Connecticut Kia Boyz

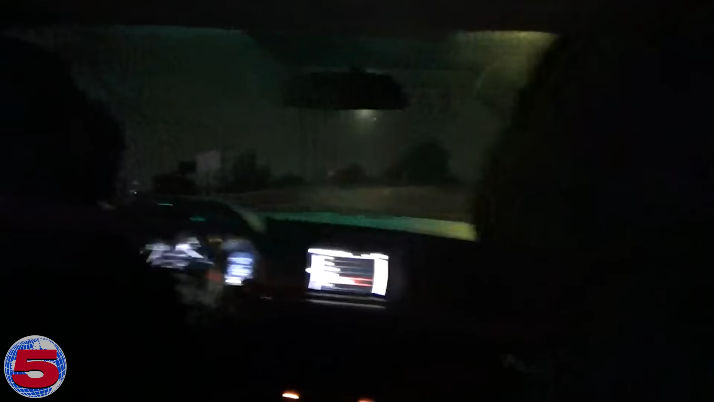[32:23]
Perhaps naively, I assumed the Kia boys would just pull over and try to talk their way out of it. But no. Swervo dipped onto a service road and hit the gas, approaching 110 miles per hour.
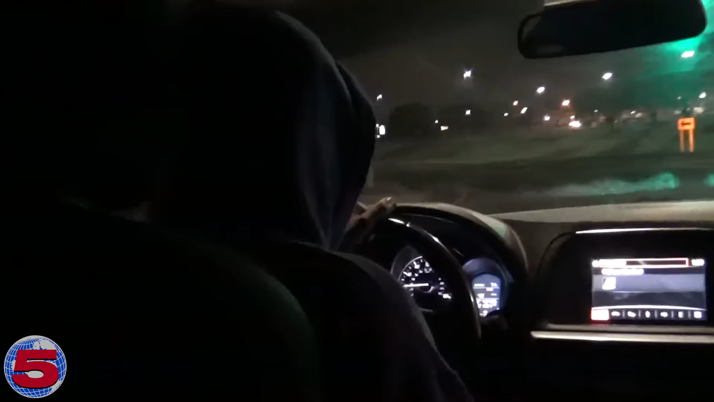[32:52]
It's a special feeling to successfully outrun the cops in a high-speed chase.